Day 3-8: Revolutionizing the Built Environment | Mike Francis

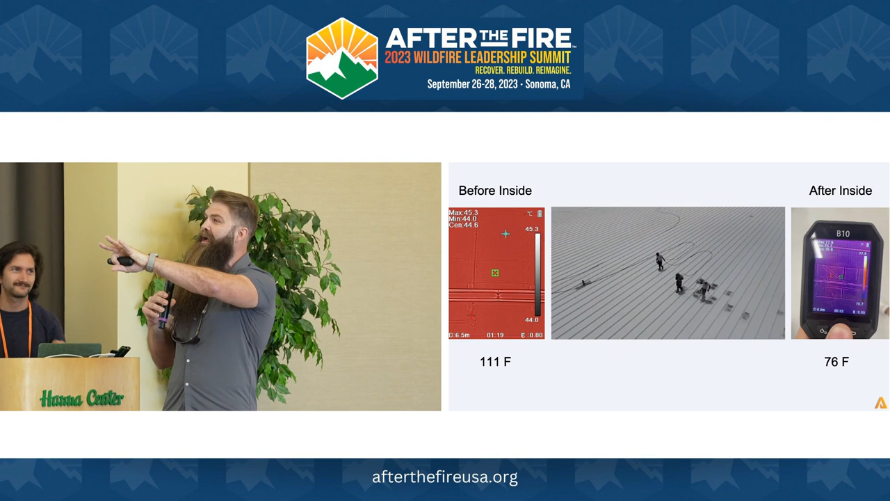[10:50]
On screen: spot 44.6°C, max 45.3°C, min 44.0°C, scale bottom 44.0°C
But on the inside, you can see that it's before the coating.